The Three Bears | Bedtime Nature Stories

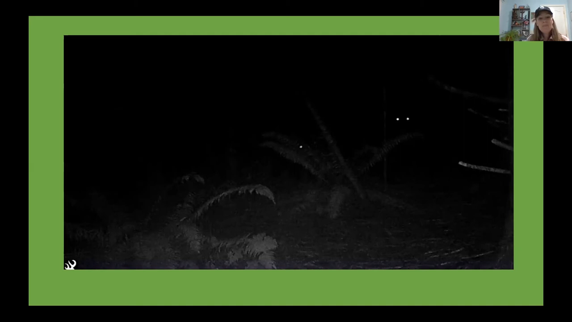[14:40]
So she'll have the cubs with her in the den. But the next year they will den together. But then they leave on their own. So look at this. See what we caught. This is from a wildlife camera at one of our regional parks. And you can see.
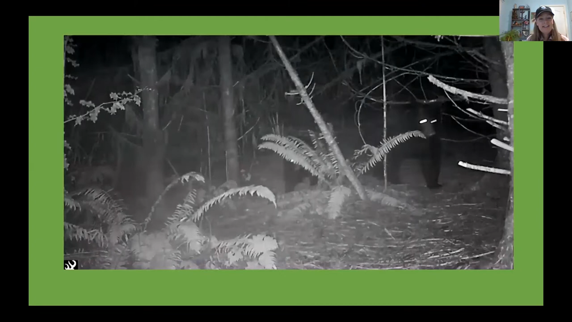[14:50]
So if you see there, you see that there's a mama. And you can see a cub that's quite large. So this is what we call a yearling.